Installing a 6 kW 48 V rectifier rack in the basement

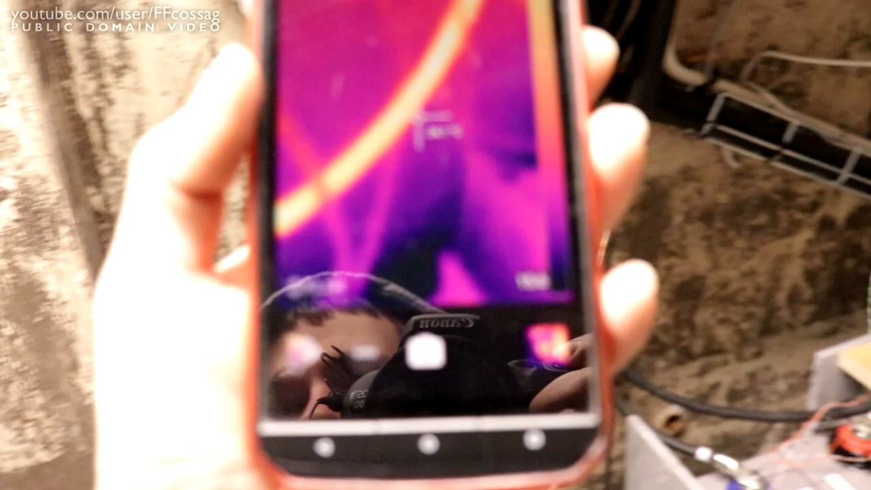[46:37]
So, if we look at the cable. An external temperature of...
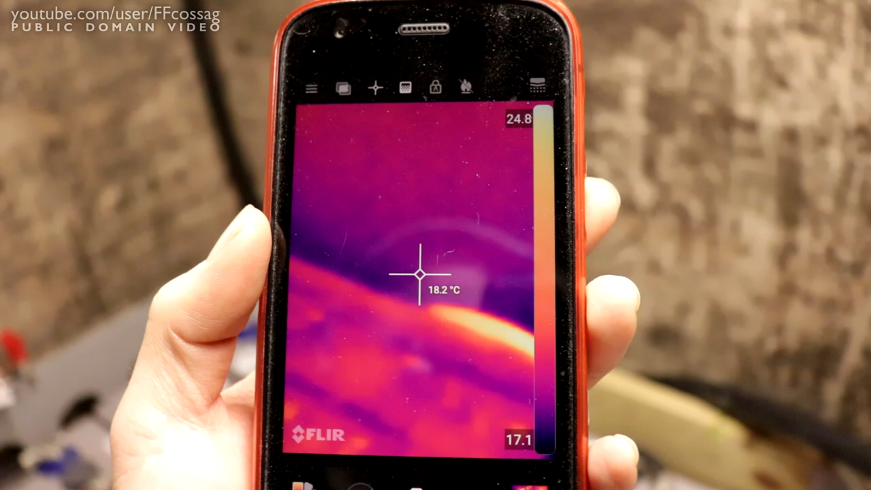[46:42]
On screen: spot 18.2°C
Like 25C. That's... Fine.
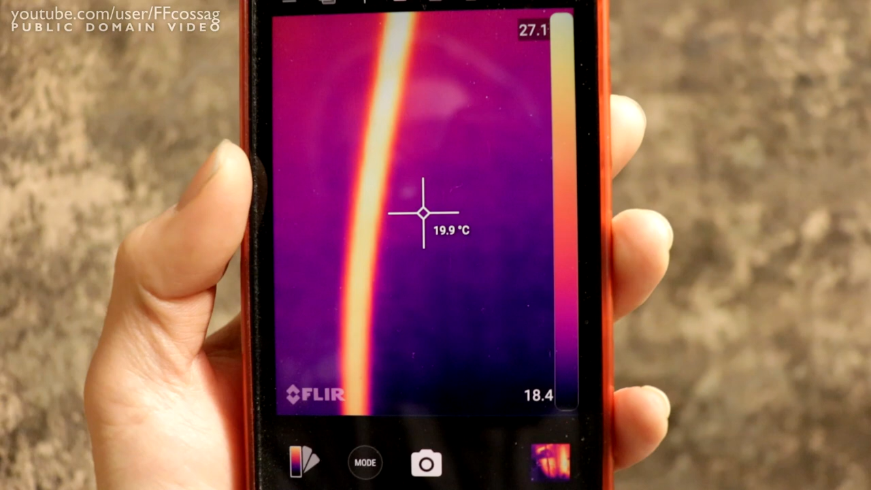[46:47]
On screen: spot 19.9°C
Absolutely fine. It's gonna run somewhat warm. But it's not gonna be getting...
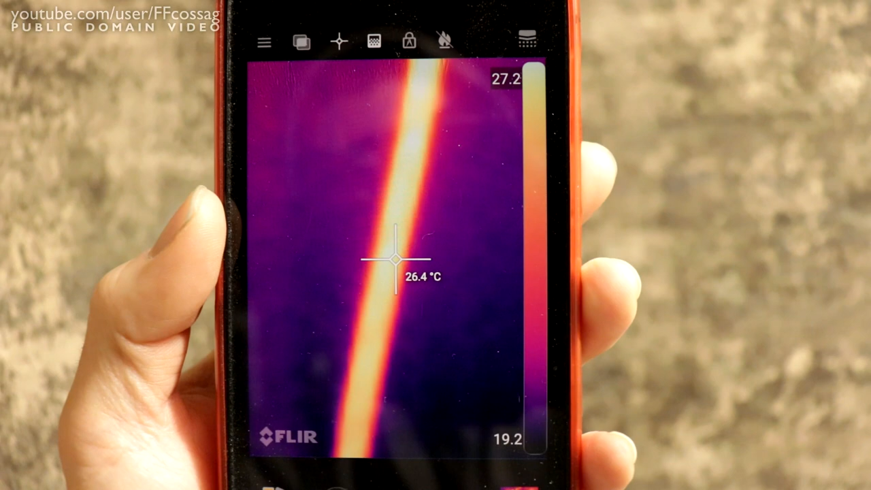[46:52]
On screen: spot 26.4°C
Ridiculously warm.
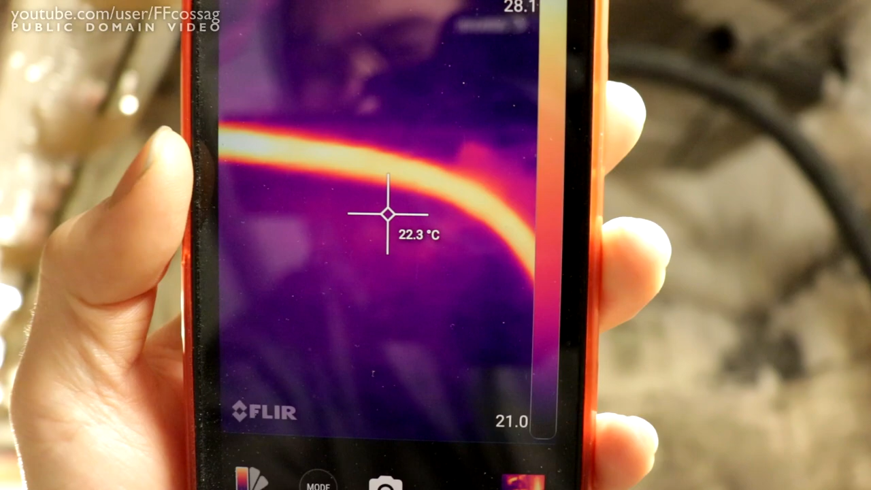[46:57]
On screen: spot 22.3°C
I don't think we're gonna have any hot spots. Except for... Right around here. Because it's going over some heating.
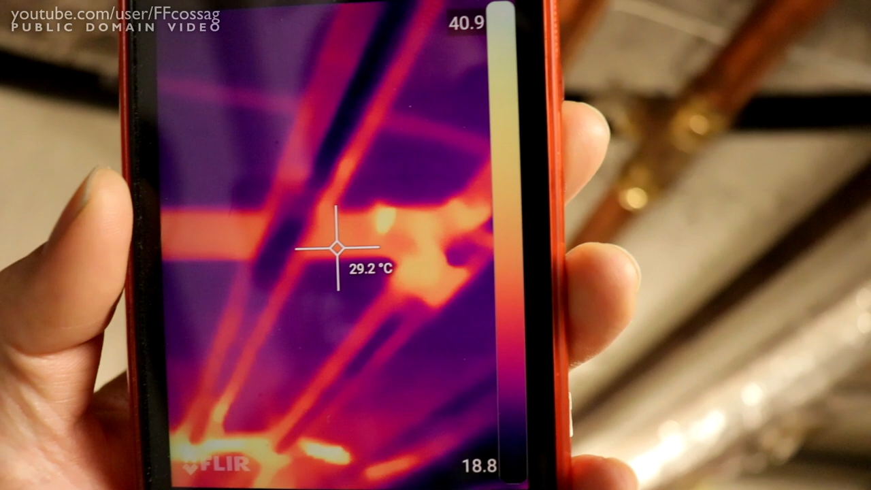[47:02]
On screen: spot 29.2°C
The pipes. It's gonna be a bit hotter than you'd expect.
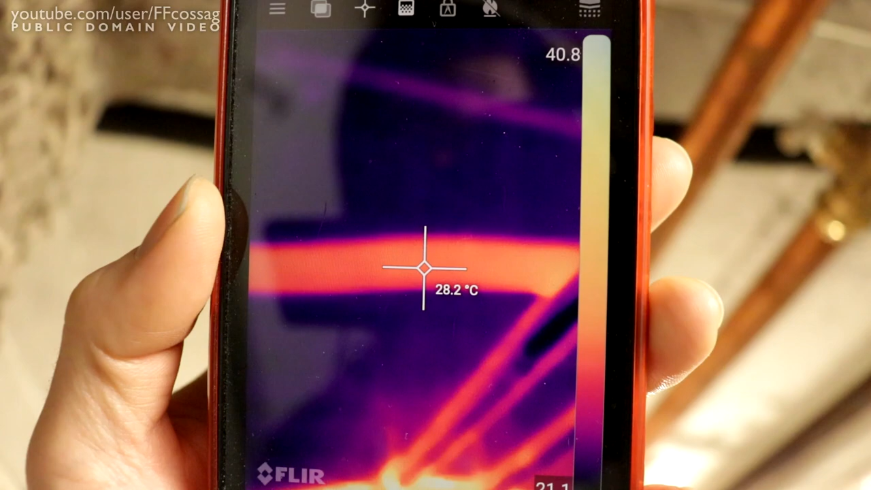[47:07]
On screen: spot 28.2°C
But, uh... It's gonna be settling somewhere between 30 and 40.
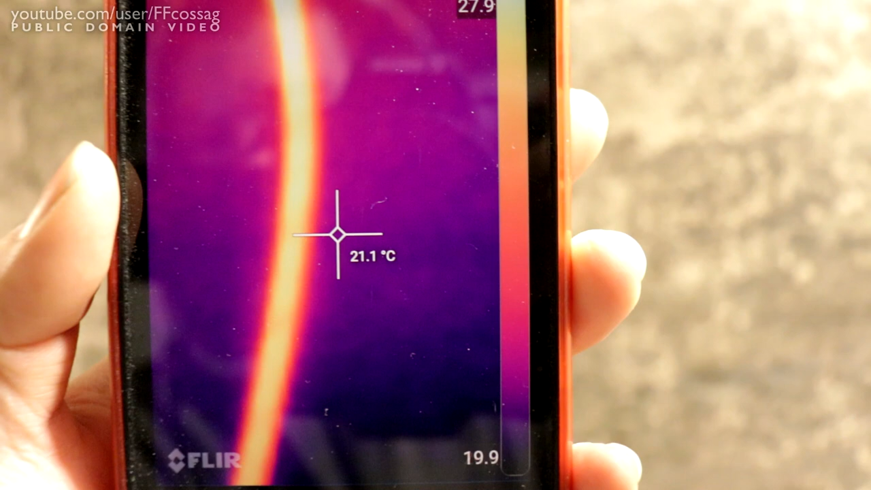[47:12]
On screen: spot 21.1°C
If it runs continuously like this for a while. Completely fine.
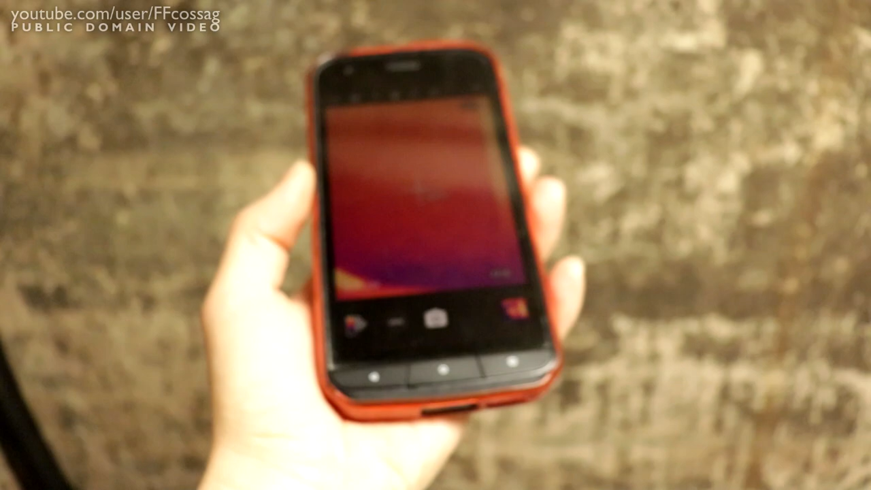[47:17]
No hot spots.
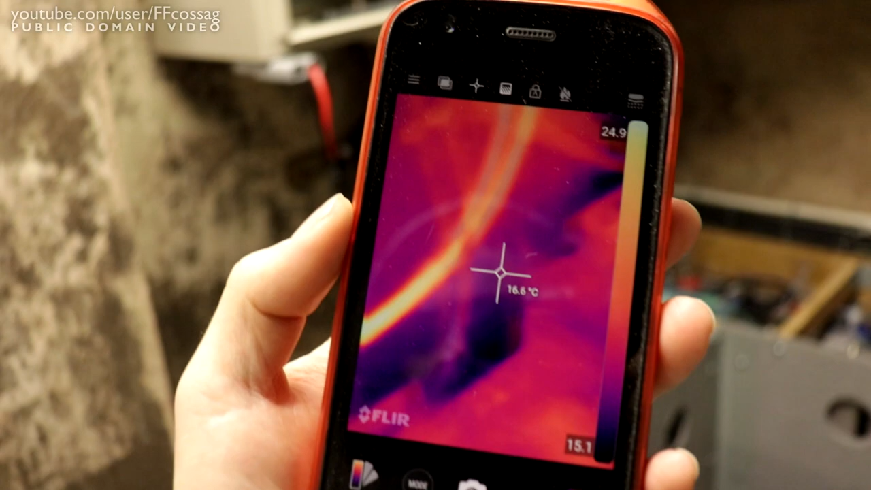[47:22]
No hot spots at all. So... The...
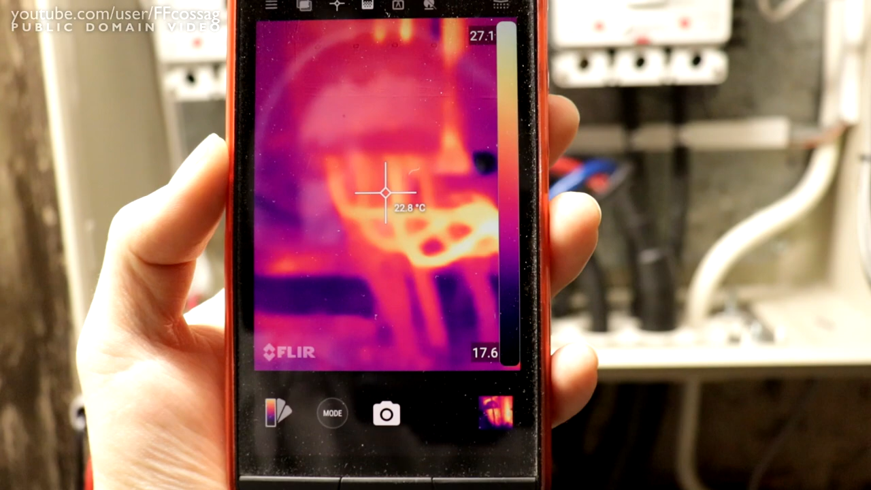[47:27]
Breaker box here. Looking absolutely fine.
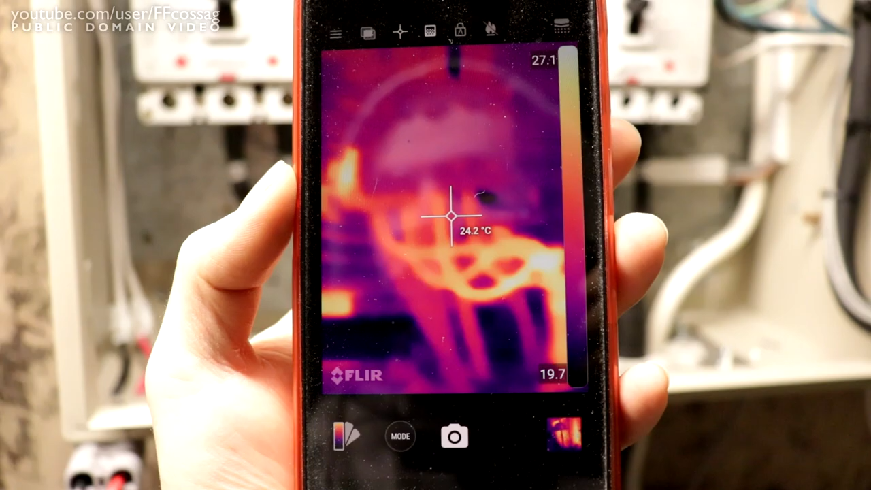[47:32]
On screen: spot 24.2°C
We have nothing going on
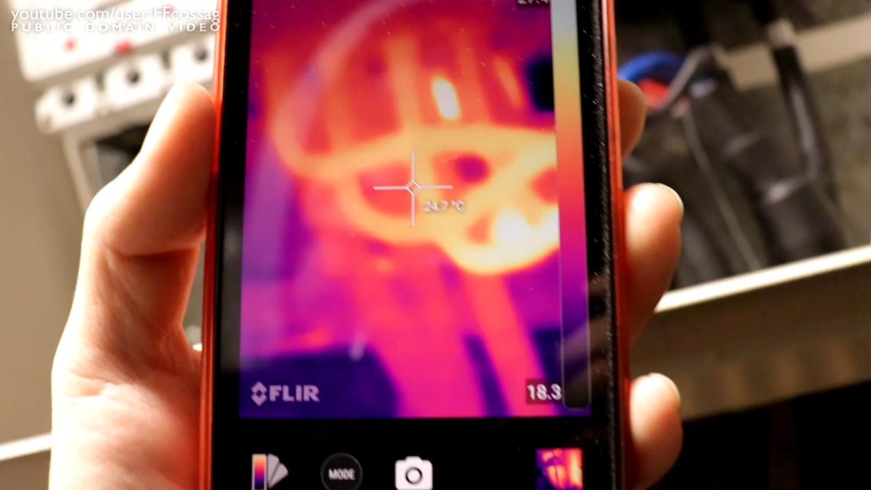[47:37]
with the underside there.
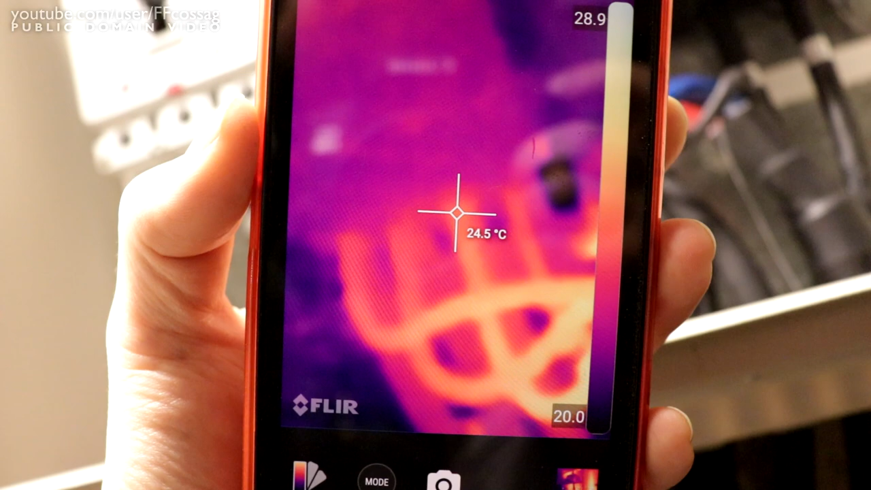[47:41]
On screen: spot 24.5°C
None of the terminations are getting hot.
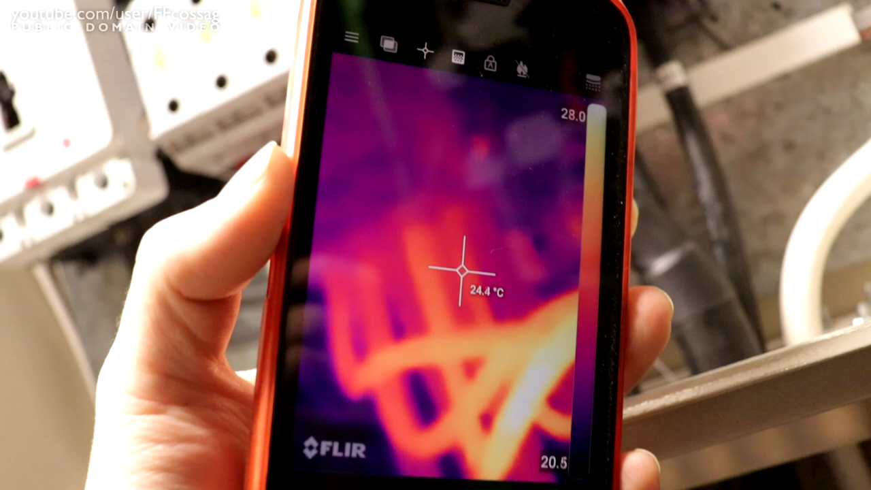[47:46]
On screen: spot 24.4°C
Nothing's looking bad. I'm... I'm just really pleased with all of this really.
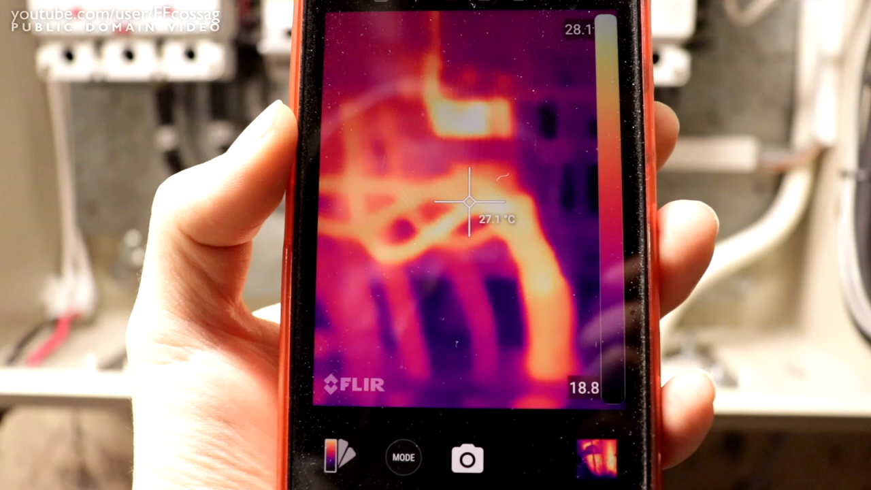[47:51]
28 degrees max. It gets somewhat warm inside this box when everything's closed up. But, uh... I don't think this is gonna be...
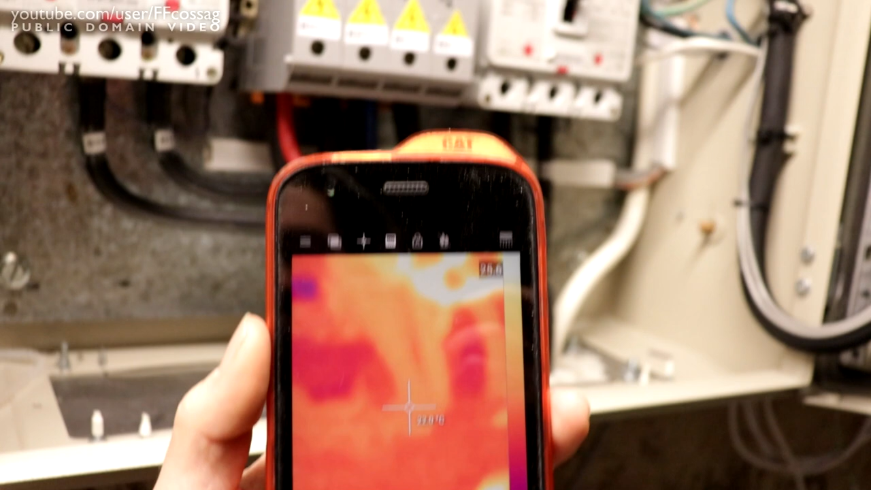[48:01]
That'd be a problem.
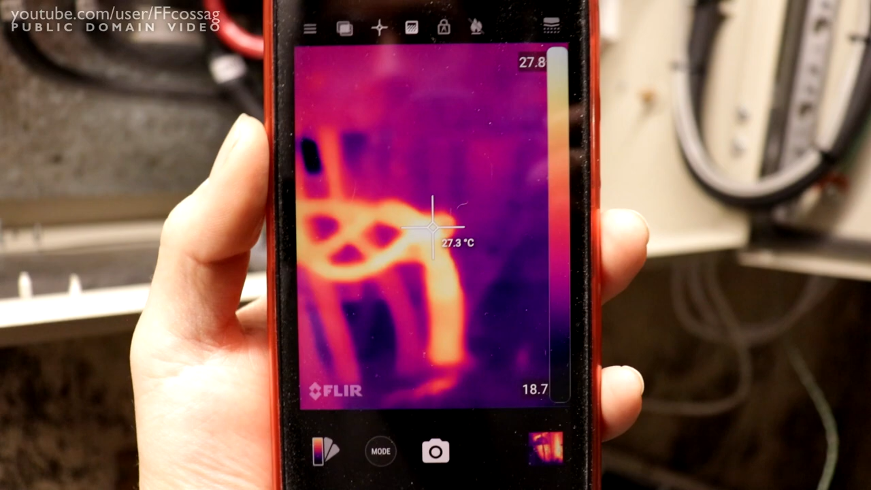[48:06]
On screen: spot 27.3°C
That's looking absolutely fine. And I haven't touched any of that.
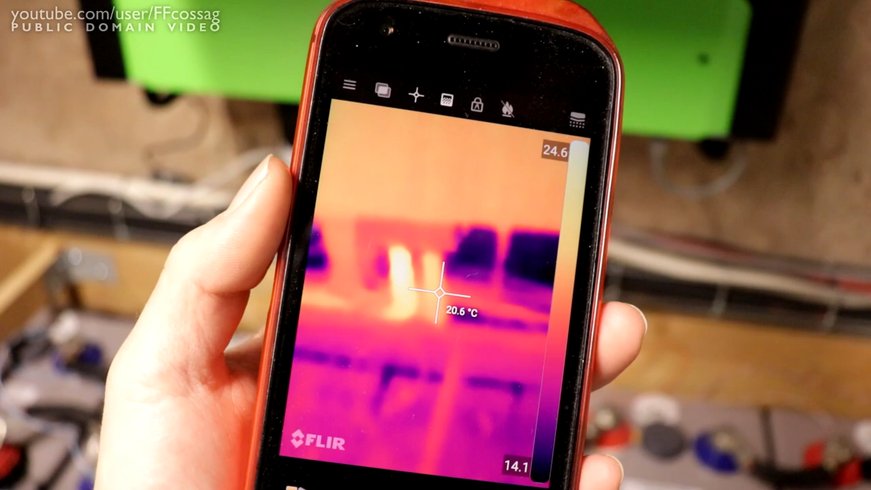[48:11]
On screen: spot 20.6°C
The... Curious note. The positive terminals on these inverters get hot.